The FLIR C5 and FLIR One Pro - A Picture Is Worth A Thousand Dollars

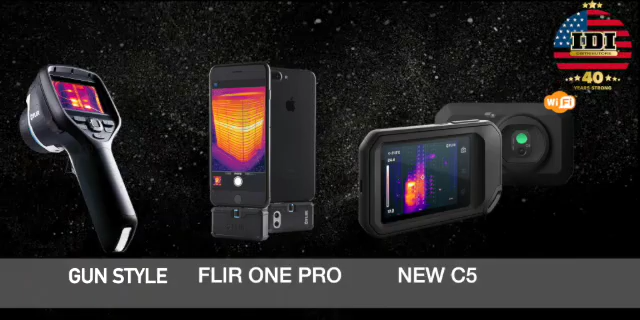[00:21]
Now this is a great device that FLIR has come up with. The new C5 is designed to inspect, document, and share.
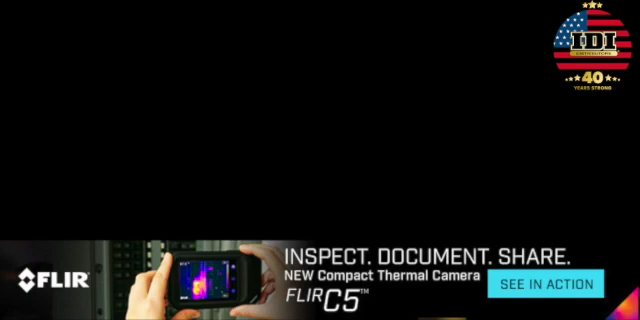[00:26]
This little camera has 19,200 pixels. It fits in your pocket.
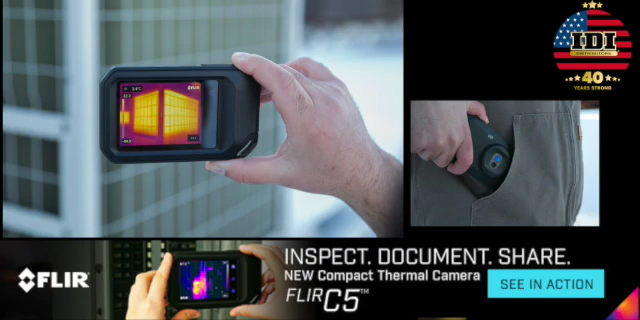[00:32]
It's got a flashlight on the front so that you can light up the areas you're working in.
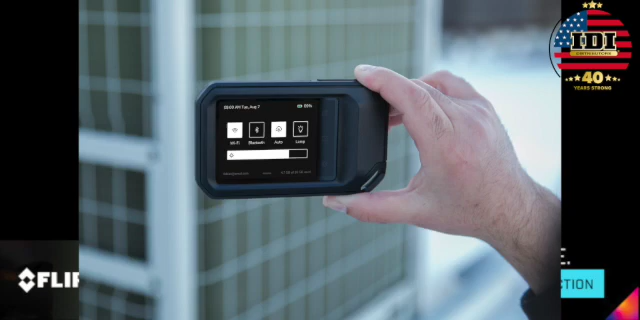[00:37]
You can also go to the FLIR Ignite website, upload your photos from the camera directly to it.
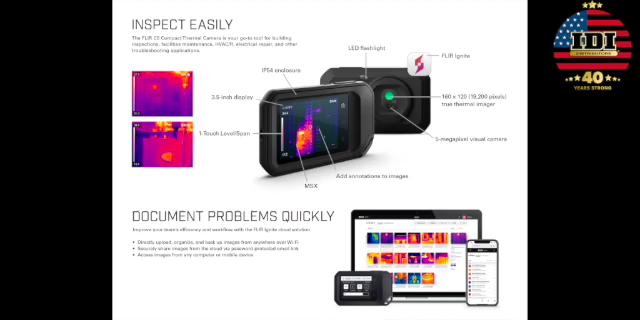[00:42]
And you've got a lot of post-capture editing features on this camera from being able to control the temperature scale,
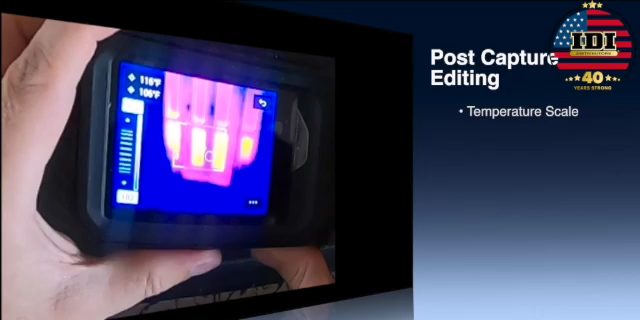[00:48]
dealing with the center spot value, or the hot and cold palettes.
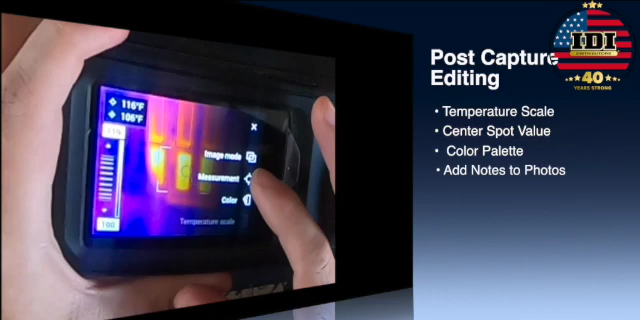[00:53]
Your color palettes can even be adjusted on this camera.
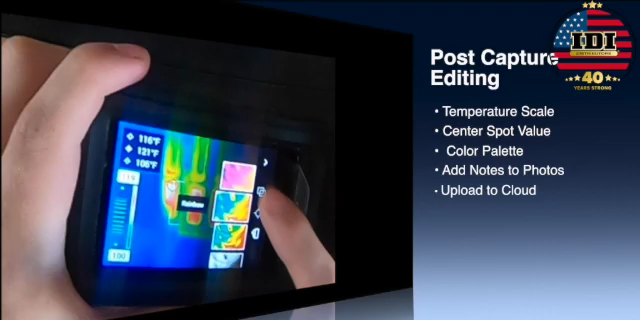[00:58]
After you've adjusted and you've got your photo, you can turn around and add notes to each of your images before you upload them to the cloud so
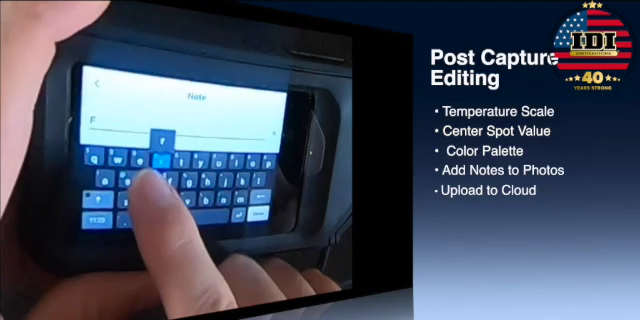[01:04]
that you're able to store that right with the image and have both the regular image and the infrared image going up to the cloud.
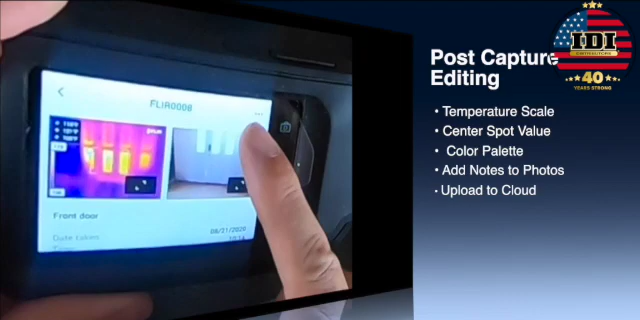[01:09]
Really a great feature.
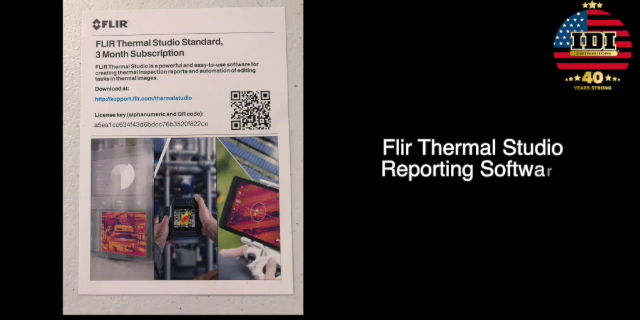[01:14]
So FLIR also includes three months of the FLIR thermal studio with your camera and this allows you even more post-editing
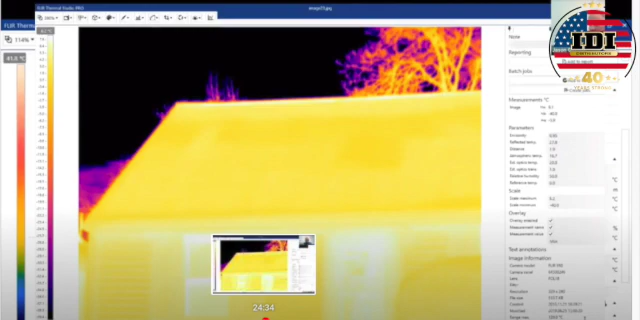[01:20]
to what after you do the capture and you can take poor photos and actually make them good.
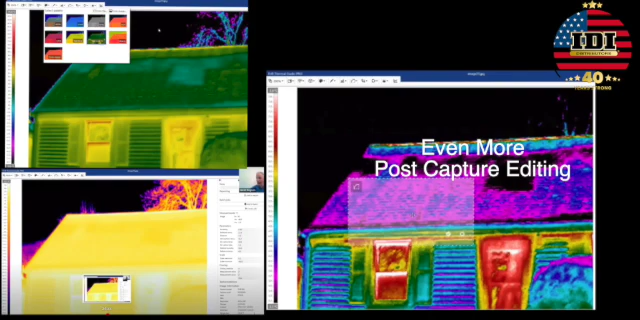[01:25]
The nice part of that is you can add a geolocation.